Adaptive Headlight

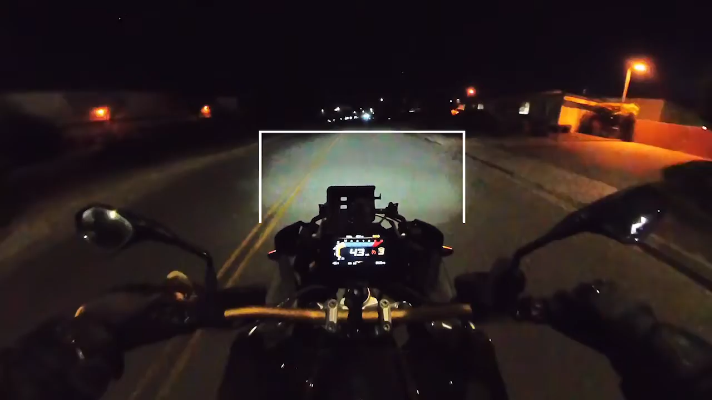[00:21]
Motorcycles use dipped beam headlights that aim slightly towards the ground so as to not shine in the eyes of oncoming traffic. When riding in a straight line without leaning the motorcycle, this effectively illuminates the road in front of you.
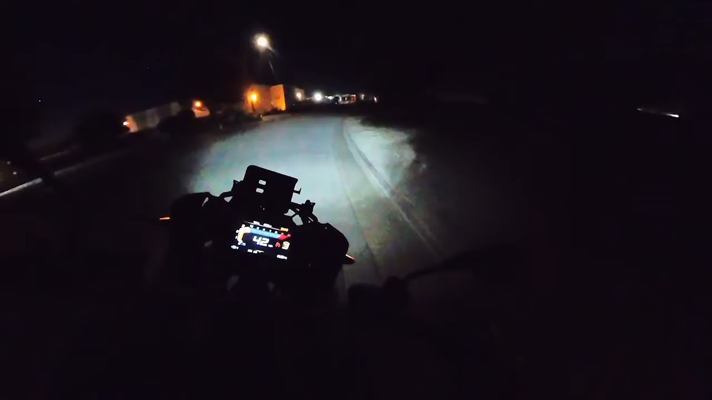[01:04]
As you lean the bike into a turn, the LED headlight swivels into that turn, compensating for up to 35 degrees of lean angle. Based on information gathered by these sensors, the light is also kept level to the horizon, within a couple degrees, to give you consistent range. This adjustment is made automatically based on ground fluctuations, incline, and even cargo load.